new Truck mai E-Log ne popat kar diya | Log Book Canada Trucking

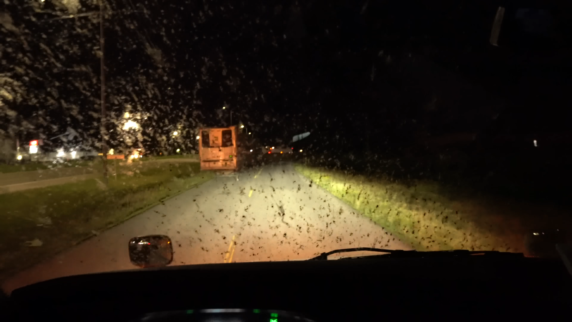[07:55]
तो पूरी फाज है तुंदले तुंदले से आपको दिखाई दे रहे हैं ना मेरे को लगता कि यह हमारे वारे ट्रेलर ही है अब यह नमपर एक का